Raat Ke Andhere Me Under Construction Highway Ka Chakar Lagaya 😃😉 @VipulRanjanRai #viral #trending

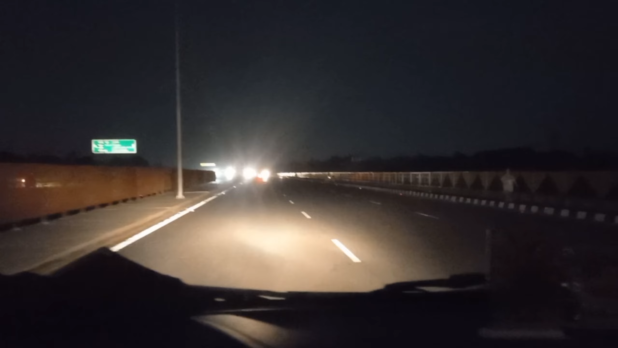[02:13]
मा कंस्रक्शन में हैं अभी इसका उत्गाटन नहीं हुआ और धिरे-धिरे करके सारी चीज़े लग रही है इसमें आप देख सकते हैं पीछे ग्रिल लगी है यहां पे और देखते ही आप वीडियो को अच्छे से देख सकते हैं हम फ्लाइवर से नीचे उतर रहे हैं यह
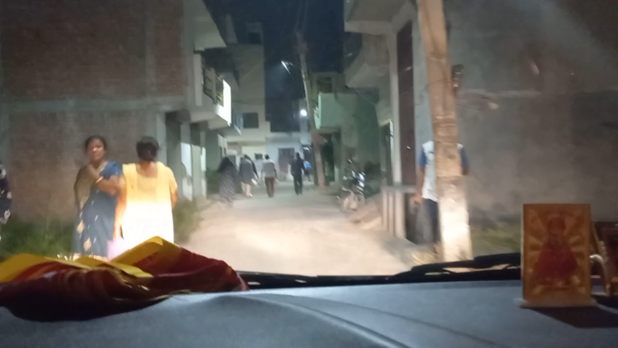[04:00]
यह देख सकते हैं कितने टेड़े-मेडे रस्ते हैं कि सामने वाला आता है वो भी नहीं दीखता है